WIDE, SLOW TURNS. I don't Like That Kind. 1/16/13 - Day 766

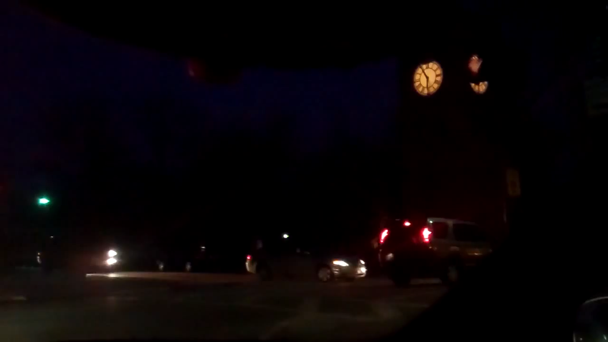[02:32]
Typical traffic issues over here. We got this guy sitting there in what looks to be a CRV. Don't quite understand. And he's going to be on my way. Okay. He's out of my way. Good.